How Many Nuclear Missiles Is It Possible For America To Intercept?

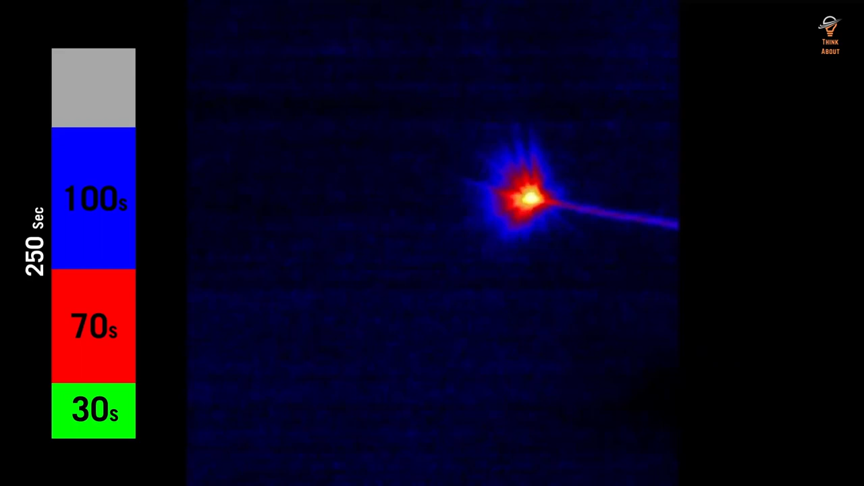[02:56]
and strike the ICBM's construction and not sail innocuously through the shaky fire.
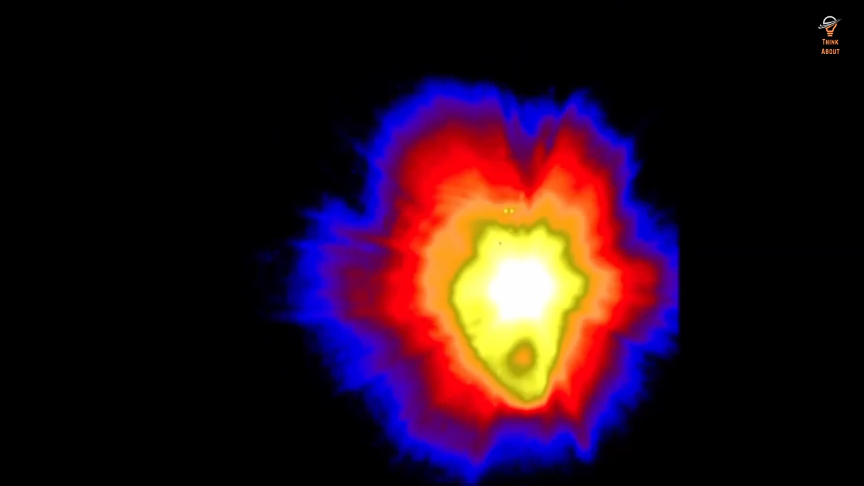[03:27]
the rocket has been annihilated prior to sending off another interceptor. This limits the quantity of interceptors expected to overcome approaching rockets.
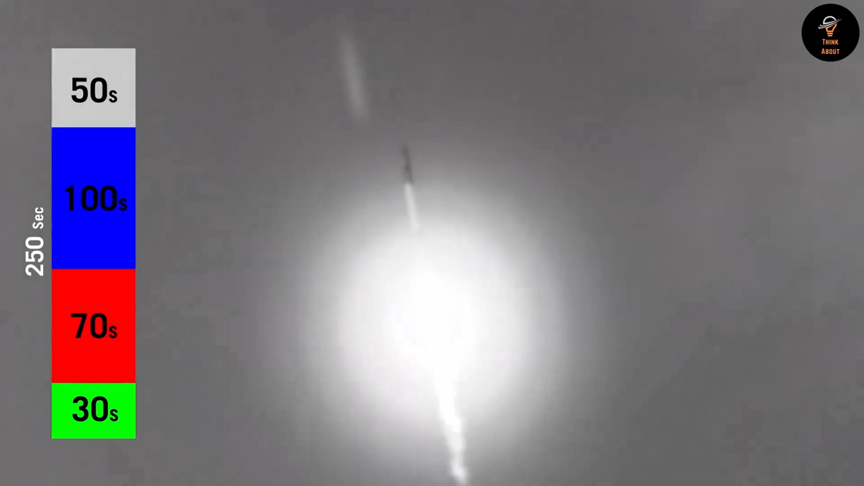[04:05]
the interceptor won't reach the ICBM before its lift stage closes.